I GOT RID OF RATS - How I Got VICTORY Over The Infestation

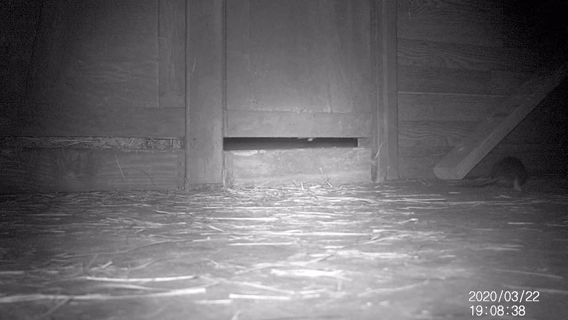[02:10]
Gauging by this video, didn't interest them at all. It was a fail, at least on my homestead.
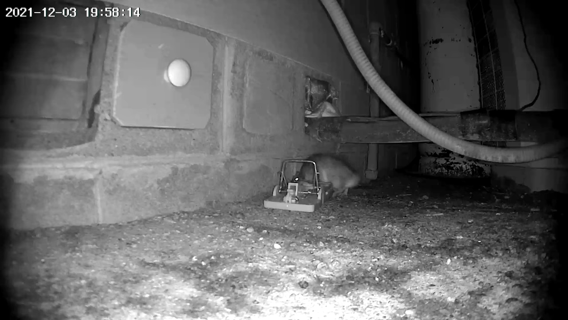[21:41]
and it wasn't too much longer, and my wife observed a rat meeting its demise in that rat trap.